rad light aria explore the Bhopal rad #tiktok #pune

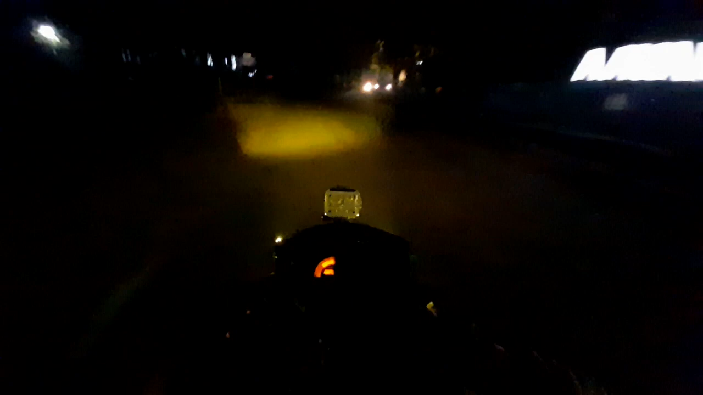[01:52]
है के नहीं है थोड़ा बहुत भी है हां तो दोस्तों अभी अपना गए ज्यादा दूर नहीं कोर्ट से उपर भारत संकर संचारत जो भी है इसके पास मतलब चिनार पारक का बेक साइड यहां पर तोड़ा काफी अंधिर रहेता है तो अब देखते हैं चलके
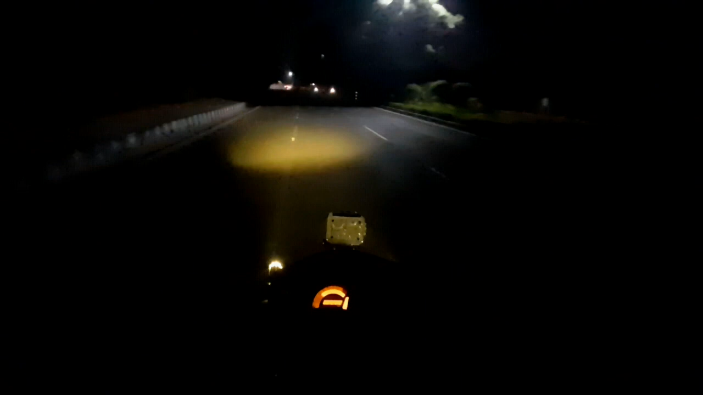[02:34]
सबसे पर पहुंचे के स्वेदेस मार्क पार्क के पास नहां प्यार काफी अंधिरा है बैक साइड पे कुछ
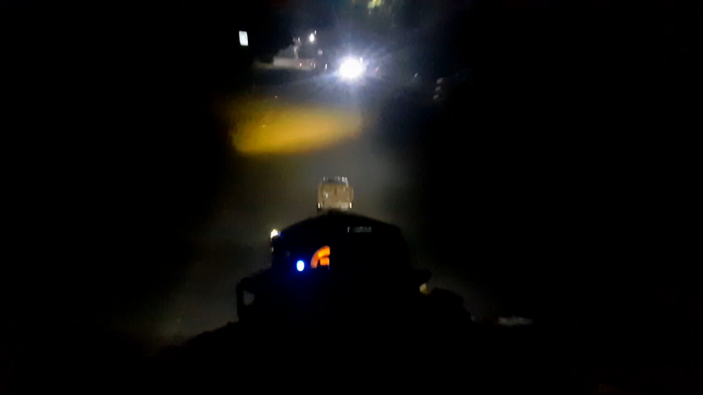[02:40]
दिख रहा होगा के नहीं भी यह भी मुझे नहीं बदा के मरे मैं सही से रोट के लावा और है मेट्रो वरक के चक्कर में रो हुआ है जो रोड देख सकते हो दोसलों आप लोग